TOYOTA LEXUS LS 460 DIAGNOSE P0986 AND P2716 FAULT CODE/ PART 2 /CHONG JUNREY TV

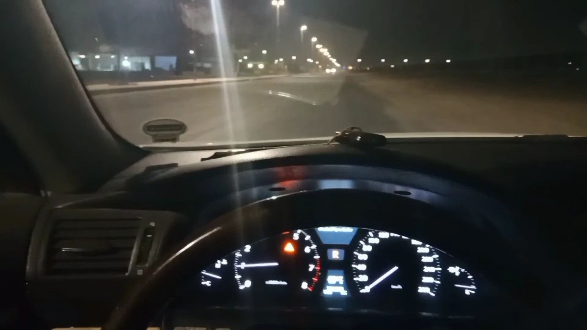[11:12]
Tapos, re-reverse tayo. Ayun. Hindi na nagre-reverse. Tapos paglagay natin sa drive, ayun, meron siyang kalabog.
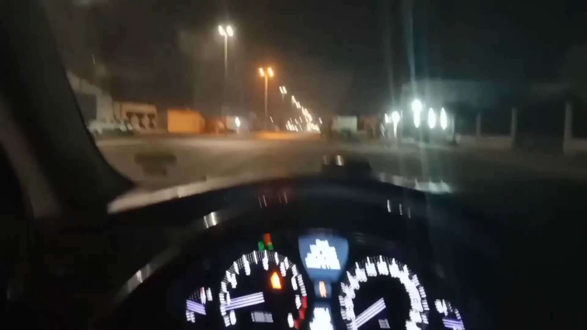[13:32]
So, ngayon, oh, nag-reverse, ha. Yun, kung makikita nyo.